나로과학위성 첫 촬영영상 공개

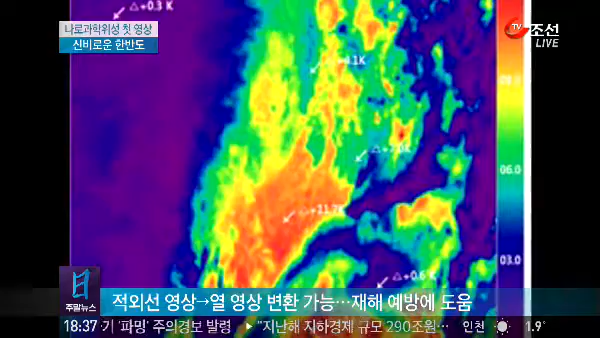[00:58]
특히 이 적외선 카메라는 순수 국내 기술로 개발된 것이어서 의미가 더합니다.